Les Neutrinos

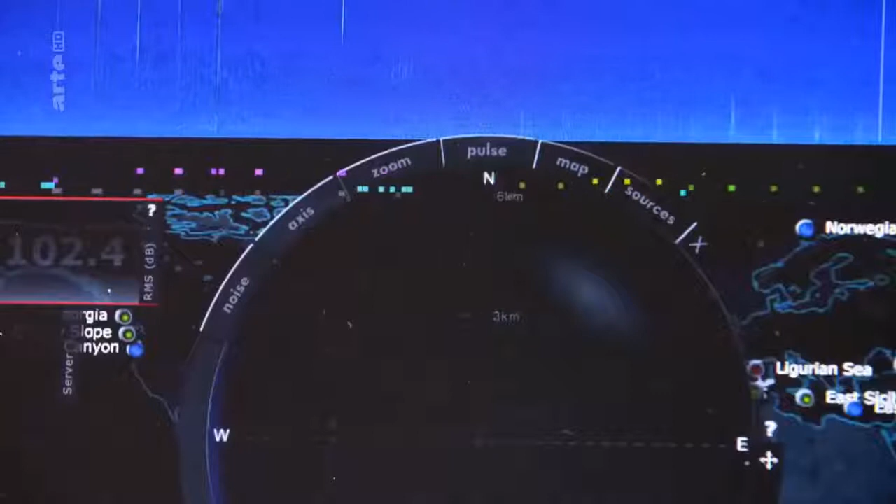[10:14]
Outre les neutrinos, les chercheurs peuvent déjà détecter les signaux de certaines espèces de cachalots et de dauphins. Donc là, vous avez sur cette bande le temps qui défile, c'est en temps réel, et en verticat, vous avez la fréquence.